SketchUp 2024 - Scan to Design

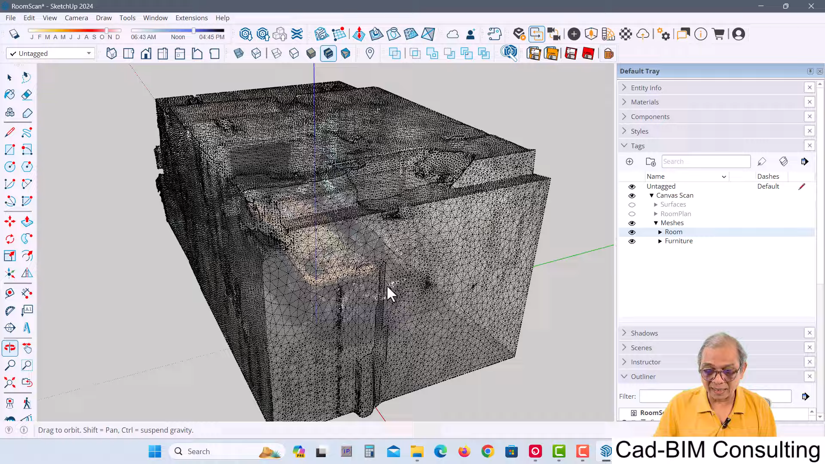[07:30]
ี้เต็มไปหมดเลยนะครับถ้าบิดใกล้ๆ นั่นคือความถี่ของ Mesh
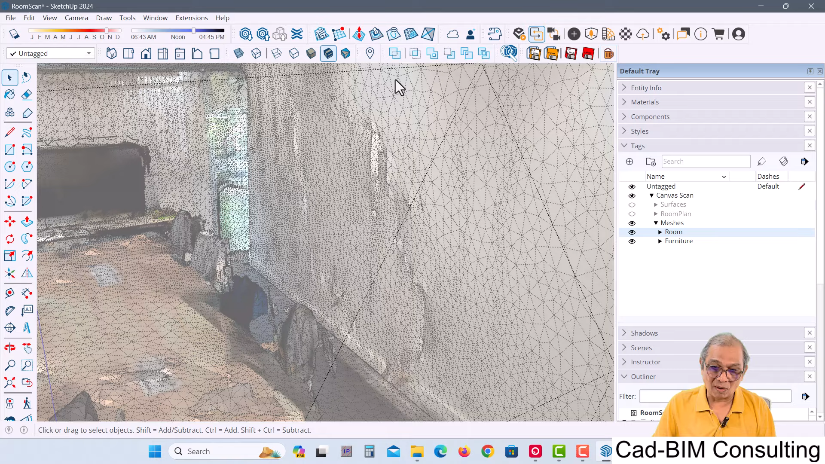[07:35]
ที่เราเลือกในการ Scan นะครับผมจะลองปิดตรง Room ให้เห็น Furniture นะครั
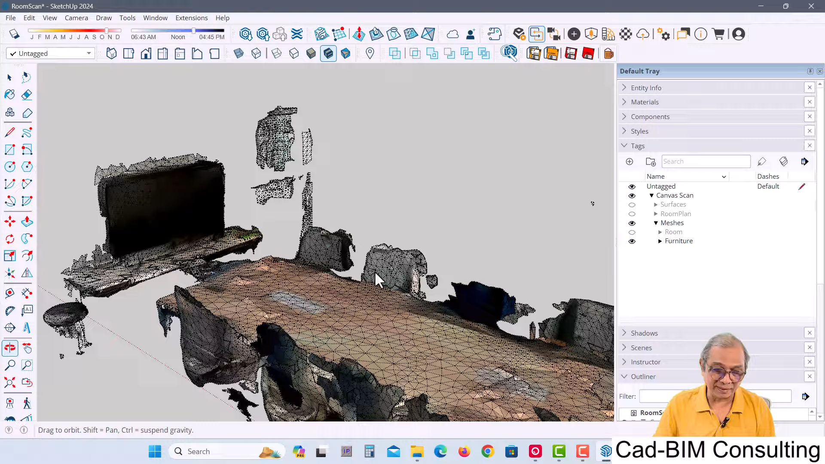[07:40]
บอันนี้ Furniture ที่เขา Scan ได้แล้วเขา Detect ว่ามันน่าจะเป็น Furniture ข้างไหนหรือองค์ประกอบ เช่น อันนี้เป็น Air Conditionอันนี้เราก็จะได้ Information
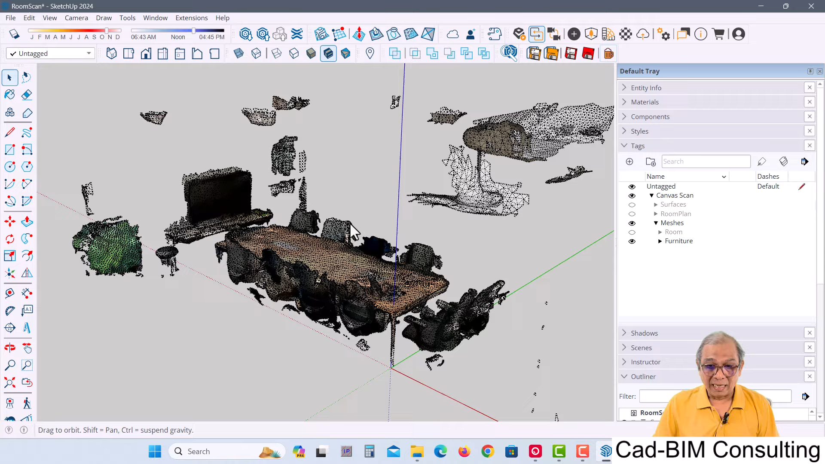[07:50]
อย่างที่เป็น Mesh นะครับ
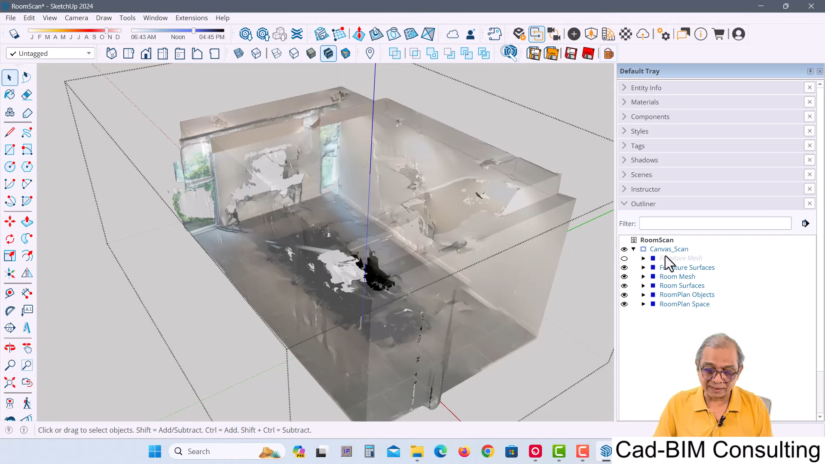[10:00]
Match มานะครับ ถัดมาก็มี Furniture Surface ก็มีในกรห์ria ที่เราเปิด Surfaceก็สามารถจะปิดเปิด Surface ตรงนี้ได้